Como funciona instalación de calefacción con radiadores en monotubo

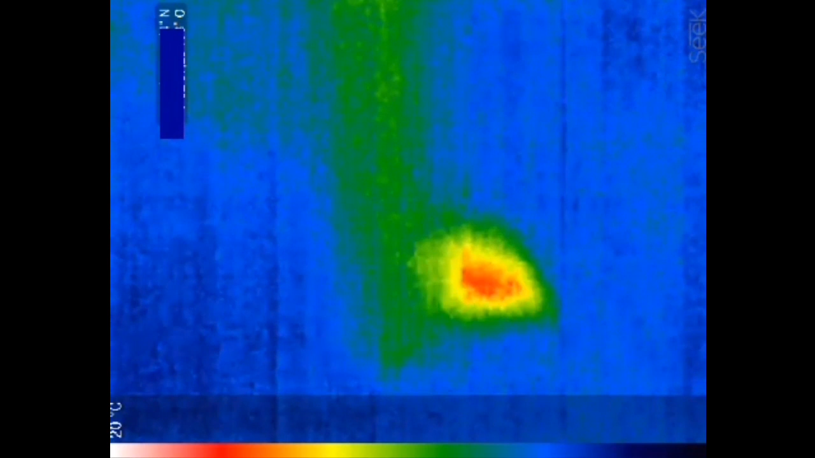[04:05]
Mira, mira, el último. Solamente se calienta la llave en el último.
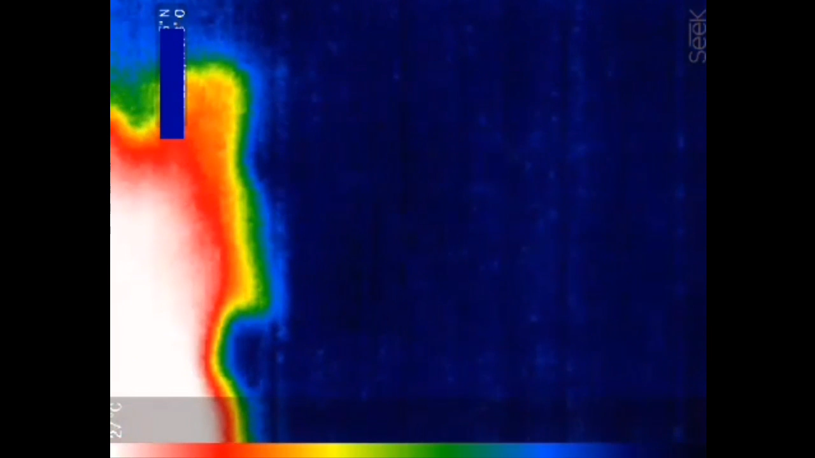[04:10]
Está más caliente mi mano que la llave. Madre mía.